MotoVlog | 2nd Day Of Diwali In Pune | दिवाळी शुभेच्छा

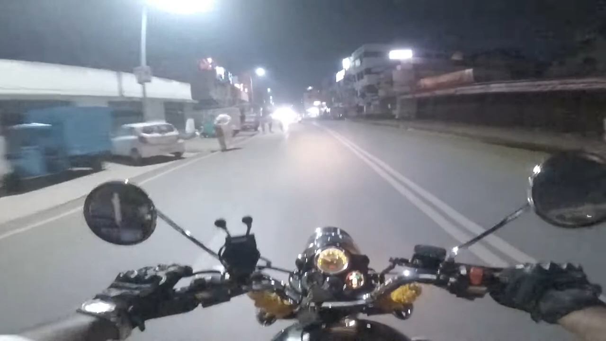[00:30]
नमस्कार मंडळी, मी आहे सचिन आणि तुम्ही बघत आहात आपलं यूट्यूब चॅनल पुणेकर गरुड. काय होत आहे दिवाळीचा पहिला दिवस आणि आज आहे दिवाळीचा दुसरा दिवस. बापरे किती पोल्युशन आहे.
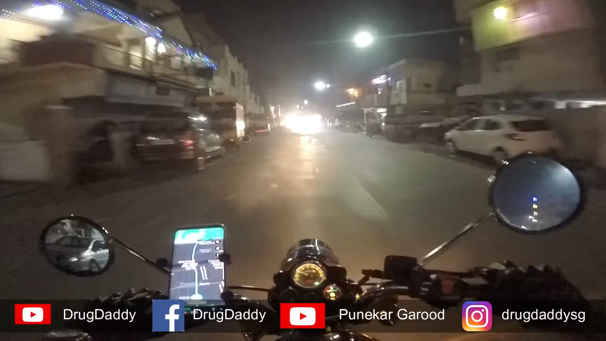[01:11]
आज आपण सांगवी फाट्यावरनं न जाता जुन्या सांगवीच्या रूटने जाऊ, जेणेकरून वस्तीत न गेल्यामुळे लोकांचे लाइटिंग्स फटाके हे सुद्धा आपल्याला बघायला मिळतील. तसं म्हटलं तर फार उशीर झालेला आहे.
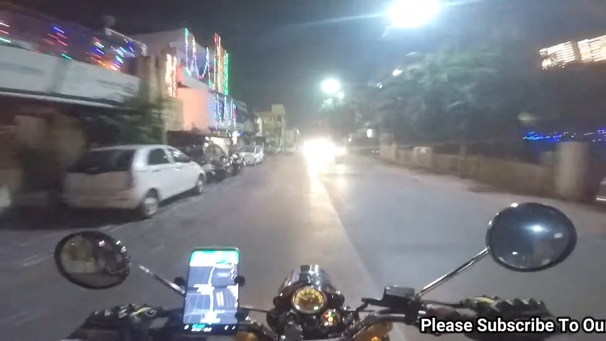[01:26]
आता वाजलेले आहेत एक सेकंड ना 11:30 वाजलेले आहेत,
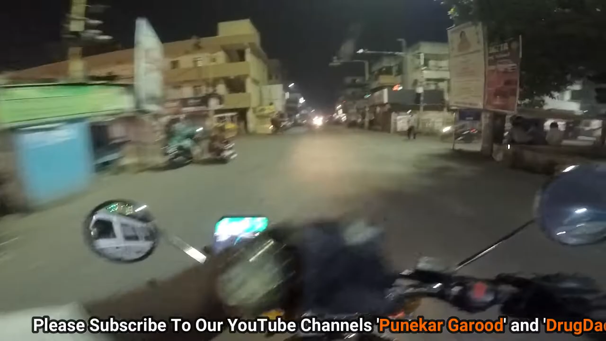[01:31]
म्हणजे ऑलमोस्ट 70% पब्लिक आता झोपून गेलेलं असेल.
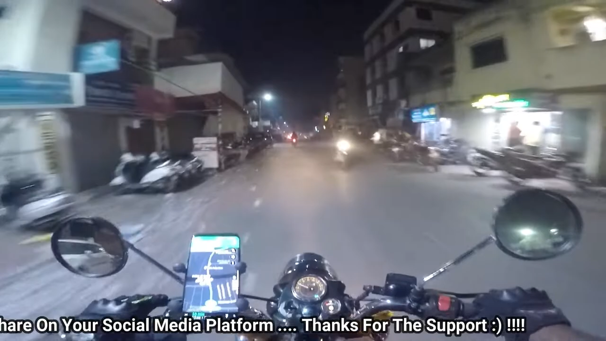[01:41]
पण पर्यायच नव्हता, कारण की दिवसा बाहेर निघायचं म्हटलं तर तुम्ही बघितलंच आपल्या मागच्या ब्लॉगमध्ये की किती गर्दी असते.
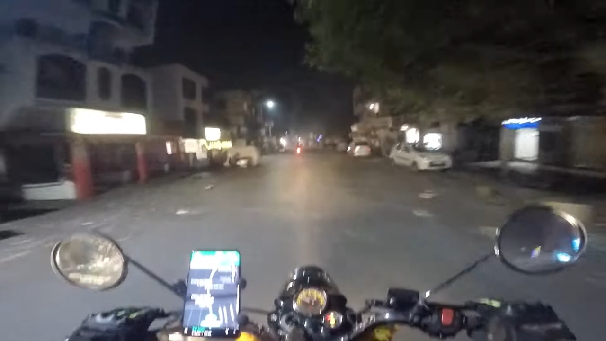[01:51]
गाडी चालते कमी आणि थांबते जास्त. बापरे पोल्युशन दिसतंय तुम्हाला.
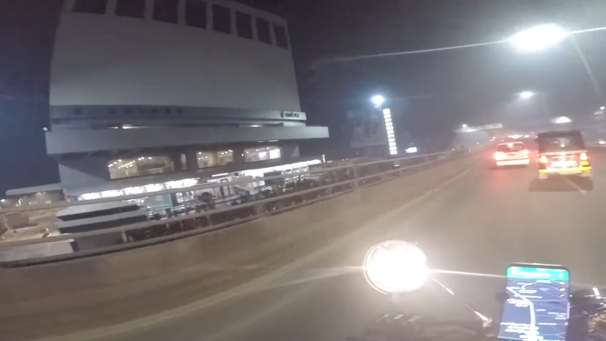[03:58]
मस्त मोकळा ढगाळ रस्ता मिळालेला आहे.
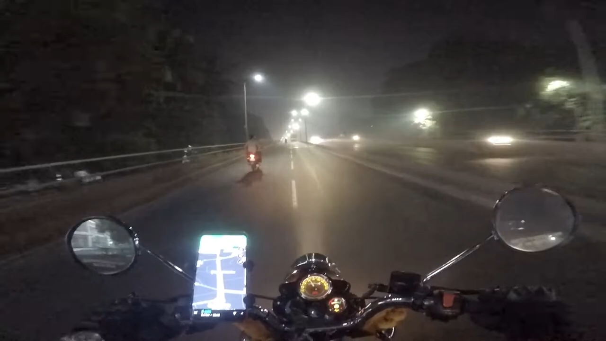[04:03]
बारीक बारीक लाईटी किती छान दिसतायत नाही. हे आता लेफ्ट हँड साईडला राहुल 70mm मल्टिप्लेक्स 70mm स्क्रीन आहे या मल्टिप्लेक्समध्ये.
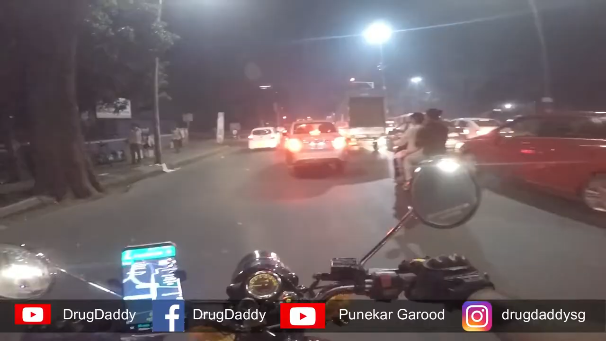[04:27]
सुटलेला आहे आपण शॉर्टकट मारायचा प्रयत्न करतो.
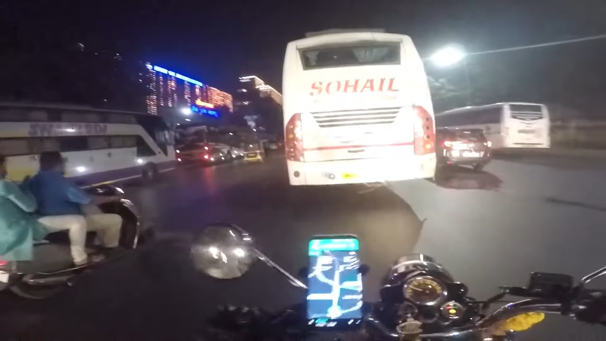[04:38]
हे बघा लोकमंगल किती छान कलरफुल लाईटिंग केलेले आहे यांनी.
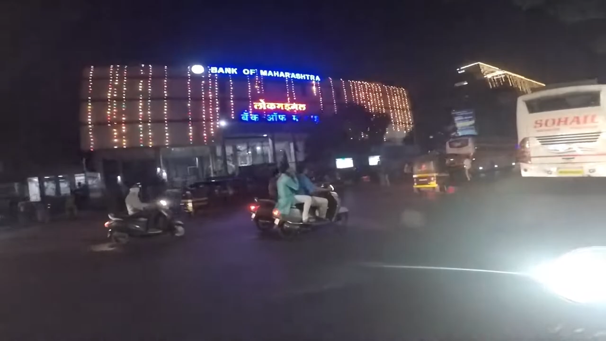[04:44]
बँक ऑफ महाराष्ट्र अमेझिंग लाईटिंग यार अमेझिंग.
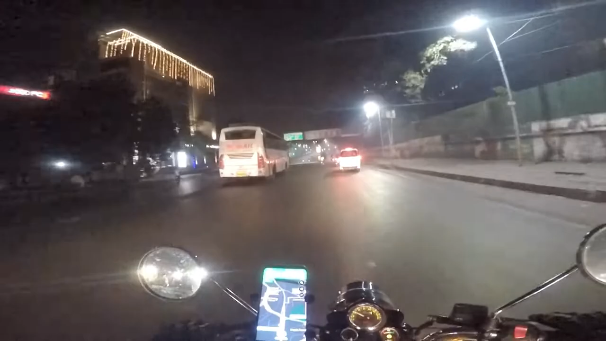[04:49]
हे बघा हे संचेती हॉस्पिटल हे सुद्धा बऱ्यापैकी हॉस्पिटलला साजेसं असं लाईटिंग केलेलं आहे दिवाळीनिमित्त.
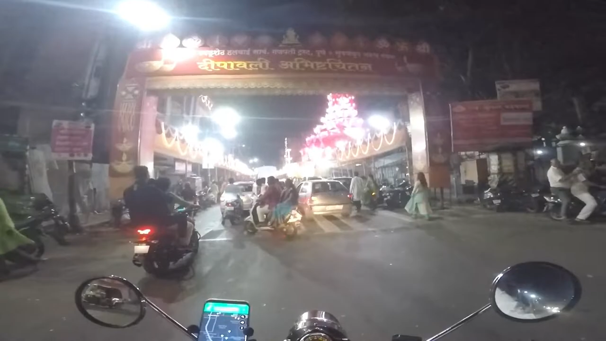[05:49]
वाव, फारच सुंदर लाईटिंग केलेलं आहे. मला जमत असेल तर मी कुठेतरी गाडी साईडला लावतो आणि तुम्हाला दगडूशेठचं दर्शन घडवून देतो.
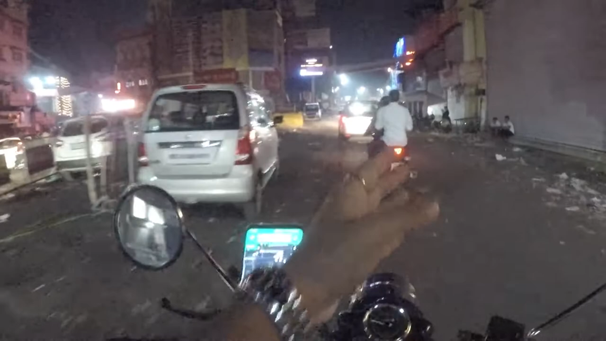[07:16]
या सहीला काका हलवाई आणि हे आता आपण एंट्री करत आहोत बाबू गेनू चौकामध्ये.
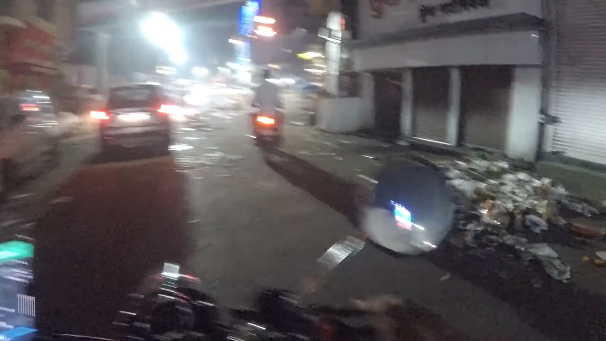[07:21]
बाप रे केवढा कचरा आहे, बाप रे. बघा, मी कालच्या ब्लॉगमध्ये तुम्हाला सांगितलं होतं जर सेल झालं तर ठीक, नाही तर उरलेल्या मालाचा सगळा कचरा होऊन जातो.
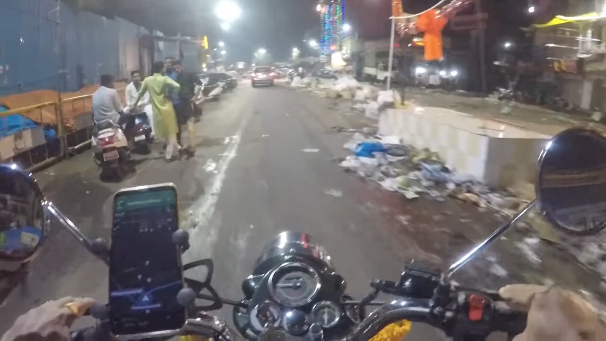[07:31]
केवढा कचरा आहे, कुत्र्यांसाठी मेजवानी तेवढा कचरा. आता हा कचरा एवढा साफ कोण करणार? बिचारे कॉर्पोरेशनच्या कर्मचाऱ्यांना केवढं काम लागून राहिले आता उद्यासाठी.
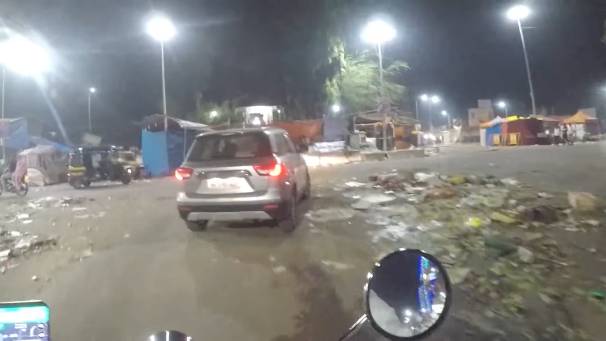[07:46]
हे आहे समोर मंडई. हे बघा, इथे शनिवार आहे हा चौक, शनिवार चौक.
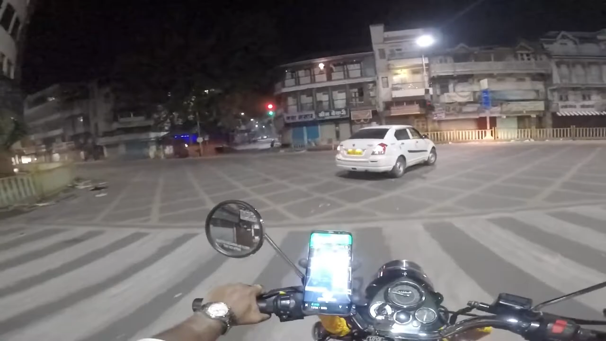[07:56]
हे चितळे बंधू.
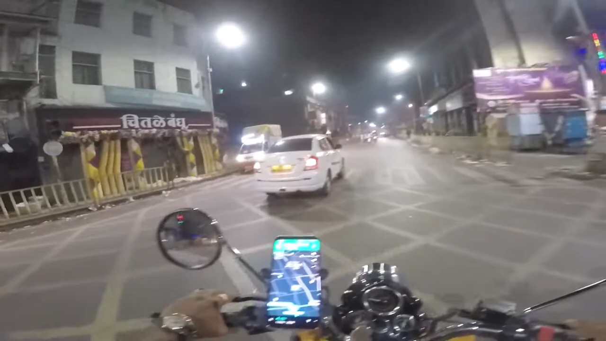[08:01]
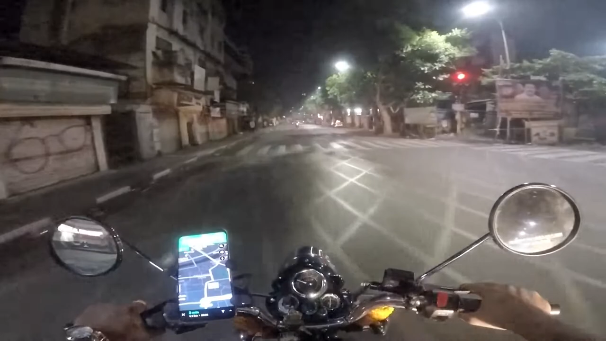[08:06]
आपण आता एक्झॅक्टली कालचाच रूट परत फॉलो करत आहोत. काल एक गोष्ट दाखवायची राहिली, हे आहे प्रभात थिएटर.
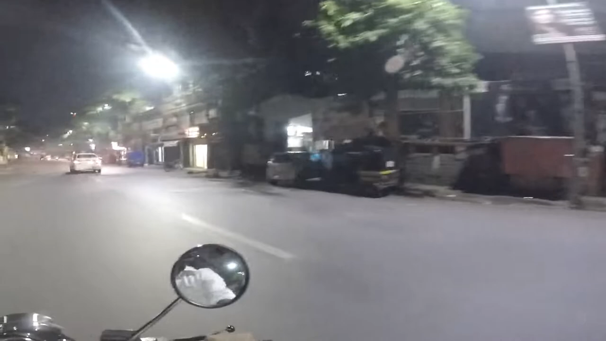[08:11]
आता याचं नाव चेंज झालं, टी बे लक्ष्मी काहीतरी केलेलं आहे. हे समोर आपल्याला दिसायला लागले आहेत बुरुज शनिवारवाड्याचे. यांची दिवाळी अजून संपलीच नाही, फार 12 वाजले तरी एकदम निवांत आहे ते लोक.
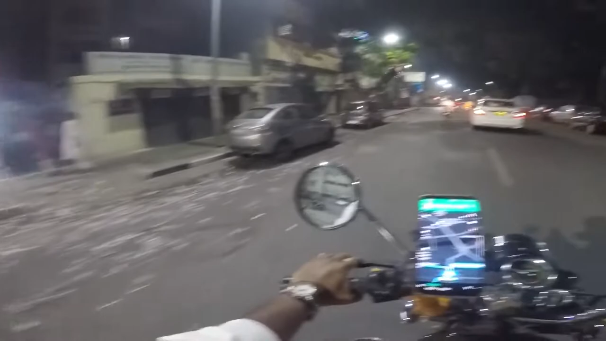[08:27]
खऱ्या अर्थाने पुणेकर. काल बघा याच बोळीमधनं आपण आज जायचं ठरवलं होतं. हे इथे राईट हँड साईडला आम्ही गणपतीला पार्किंग केलं होतं तीच जागा.
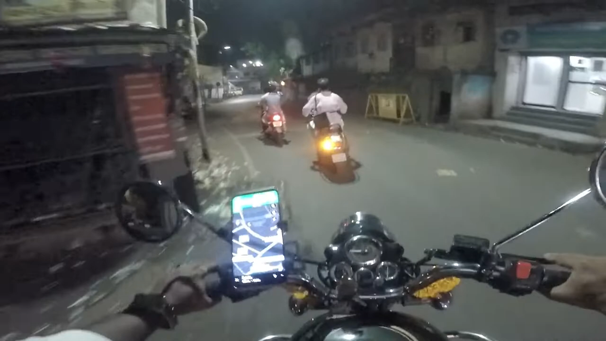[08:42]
मी उतरून सगळं रिपीट करतोय जेणेकरून तुम्ही को रिलेट करू शकतात की दिवसा ही जागा कशी दिसते आणि रात्री कशी दिसते. काल तुम्हाला दिवसा पुणे कॉर्पोरेशनची बिल्डिंग व्यवस्थित दिसत नव्हती, आज त्या साईन ग्लो लाईटमुळे किती क्लिअर दिसतंय बघा.
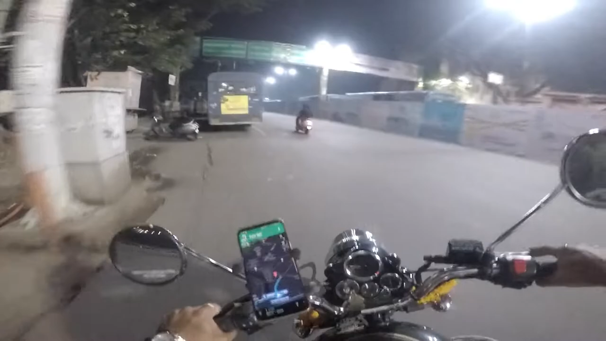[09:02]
थोड्याच वेळेत आपण पोहोचत आहोत डेक्कनमध्ये झाशीची राणी चौकात. इकडे जरा गाडी स्लो घेतो जेणेकरून तुम्हाला बालगंधर्व रंगमंदिर नाट्यगृह बघता येईल.